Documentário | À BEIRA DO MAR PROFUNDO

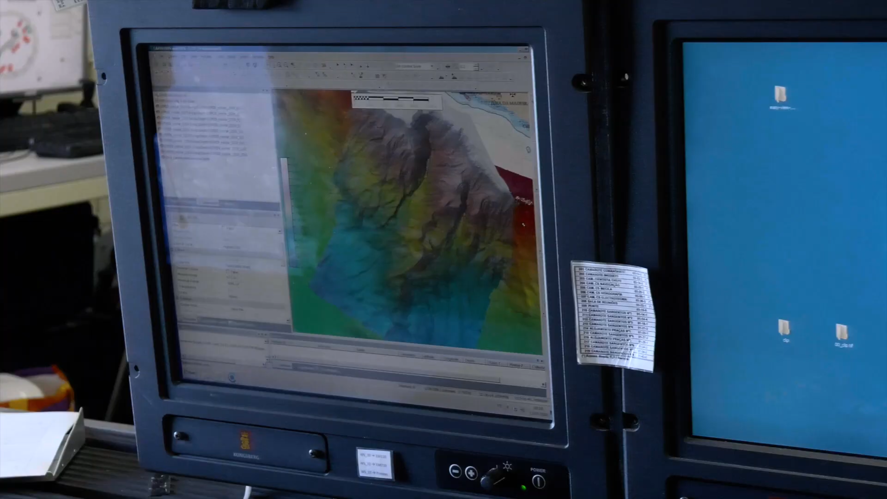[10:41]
Será a zona do canhão submarino da Ribeira Brava, um canal na costa sul da ilha que permite um acesso rápido à zona abissal.